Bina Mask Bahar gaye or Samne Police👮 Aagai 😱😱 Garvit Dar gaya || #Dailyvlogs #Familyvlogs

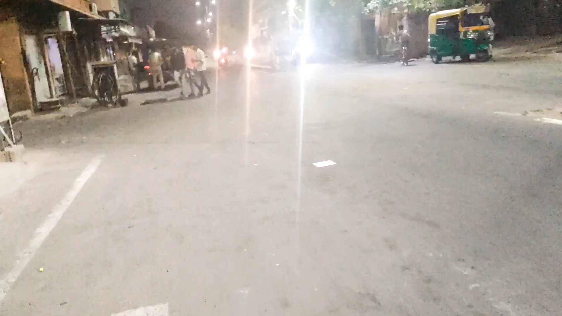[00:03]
अभी जेल की रहे डोगी मास्क के बिना वोई सौमने पुलीस अरे आख फटावर बागना पड़ेगा
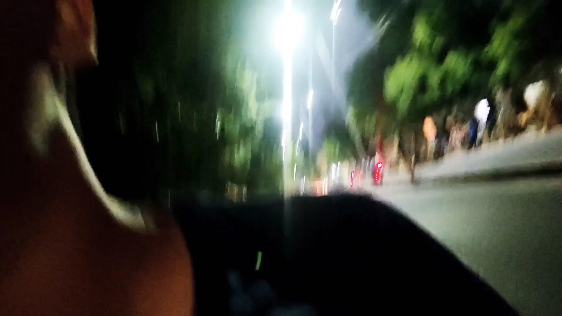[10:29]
सामने पुलीस ओ सामने पुलीस अरे आपटा बागना
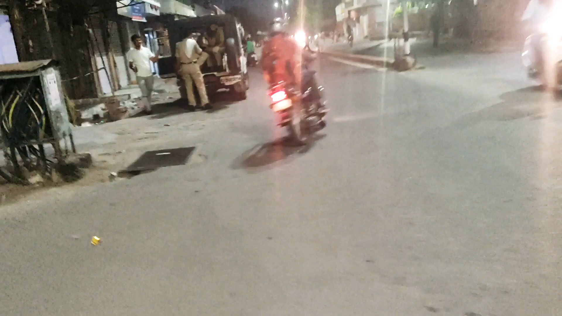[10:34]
पड़ेगा येड़ी
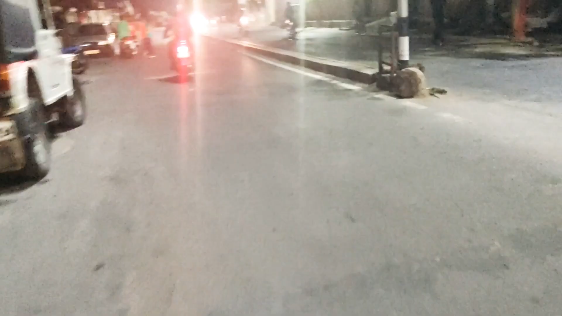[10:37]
पुलीस
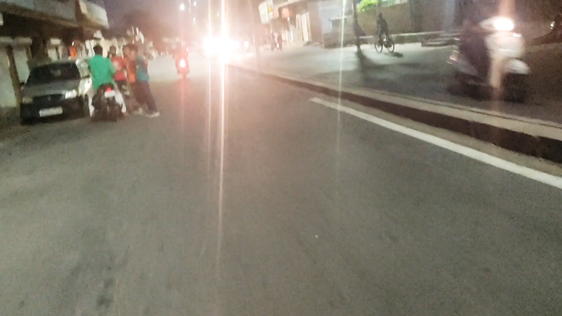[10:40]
खड़ी है और हम आगै बिना मास्क